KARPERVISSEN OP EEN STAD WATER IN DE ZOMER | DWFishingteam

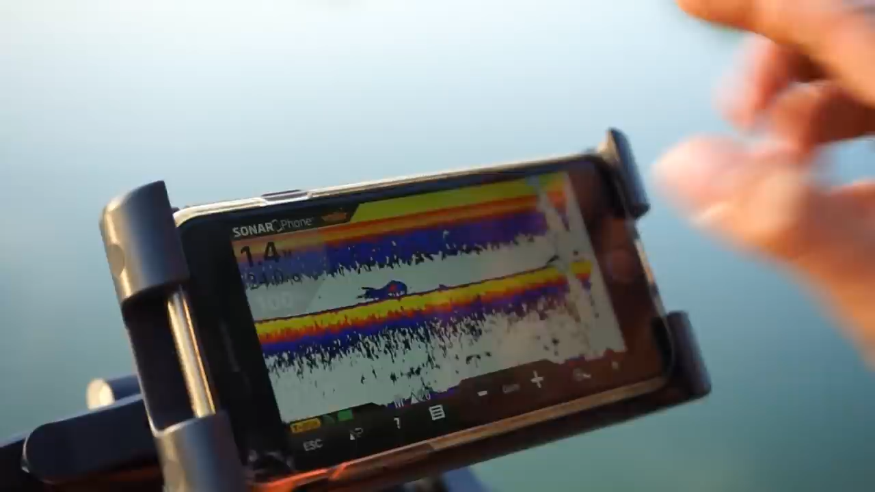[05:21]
kijk zie je mooie harde bodem hebben we zie je aan hoe blauw het is hoe minder hard de
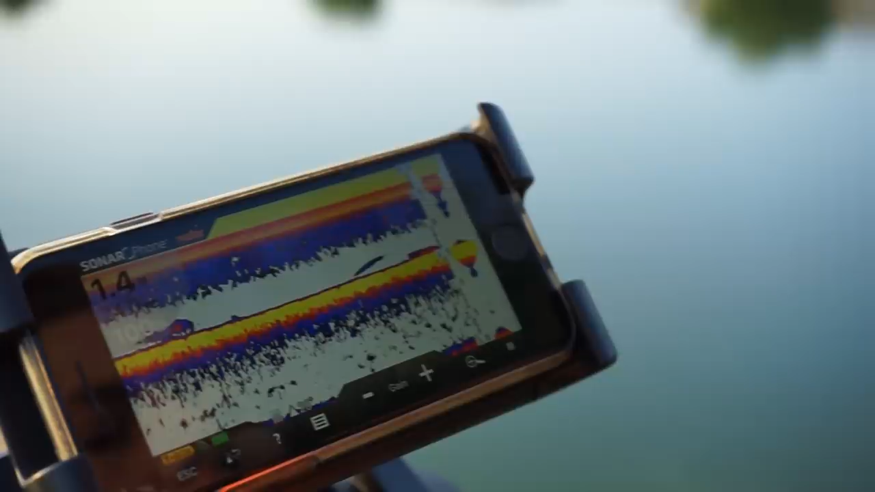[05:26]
bodem is we zijn nu niet aan het varen dus je ziet nog weinig ik ga eens even varen we zijn deze keer ook voorbereid in plaats van de lossteunen
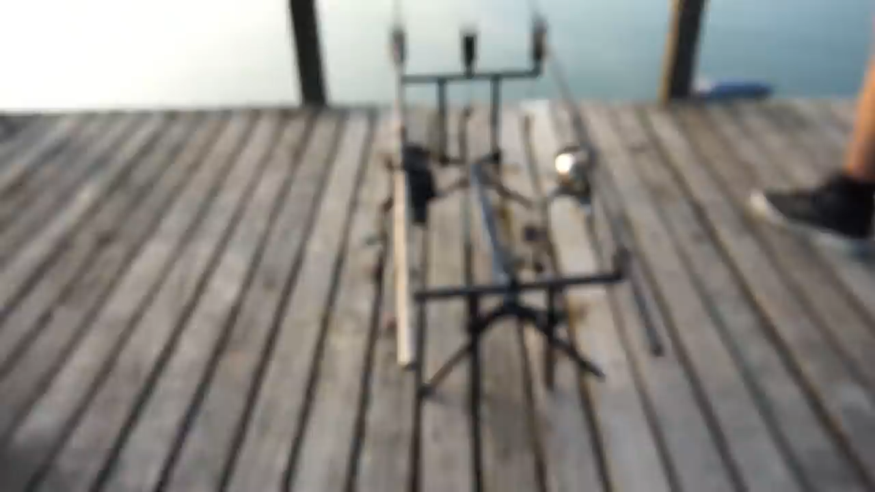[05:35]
in de steigen hebben we een rolpotje van drie hengels
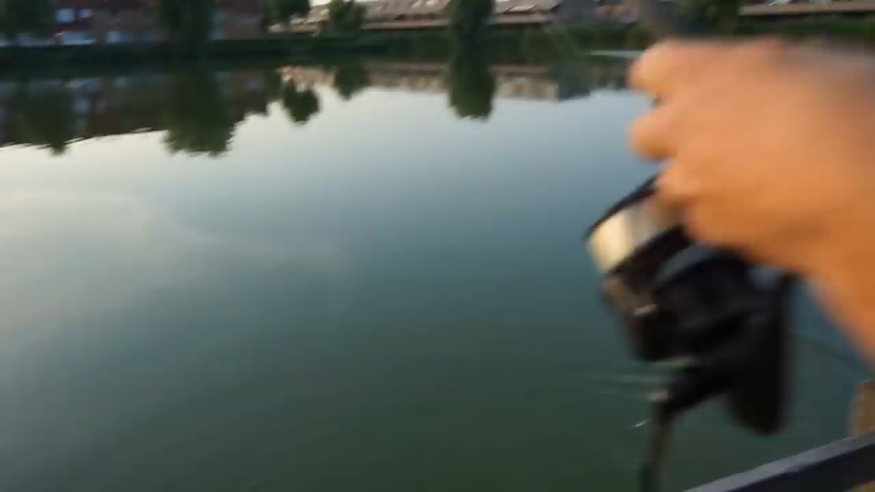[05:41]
kijk hij zakt het al gelijk naar 7,7 je ziet dat het kantaluut loopt
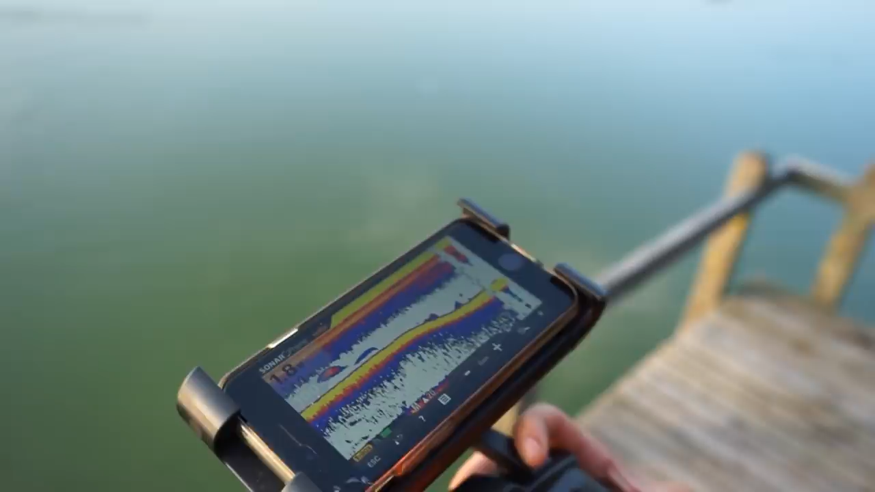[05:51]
eigenlijk heel rustig af tot 1,8 meter en hier wordt het gewoon weer vlak helemaal niet zo'n heel goede todeliezer nee kijk best wel stel todeliet hey